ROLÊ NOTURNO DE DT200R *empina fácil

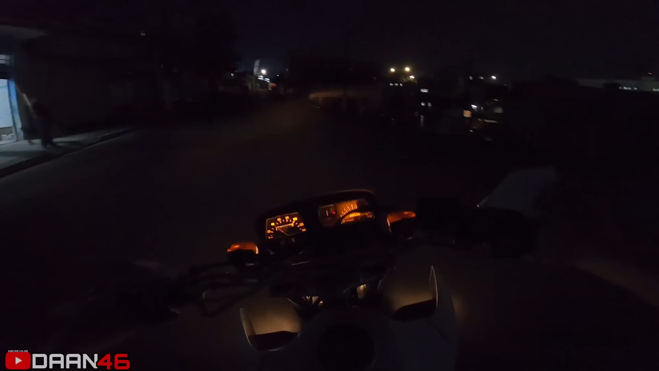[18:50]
Essa rua tá fechada? Nossa, é verdade, tá fechada essa rua, mano. Ou não? Tá fechada? Tá fechada ou não tá? Tá.
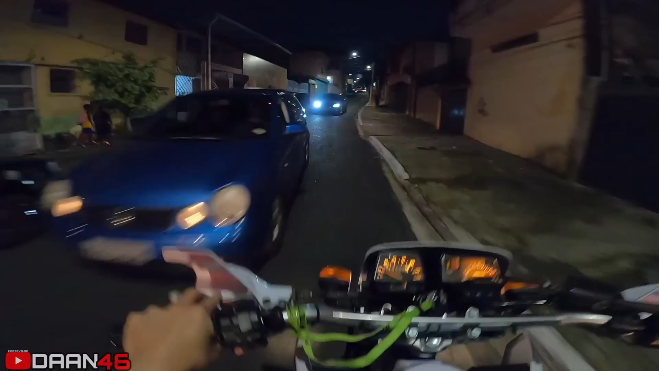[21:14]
Boa, tiozão, passar um trator junto com nós. Ontem é muito bike, rapaziada, muito bike mesmo, mano.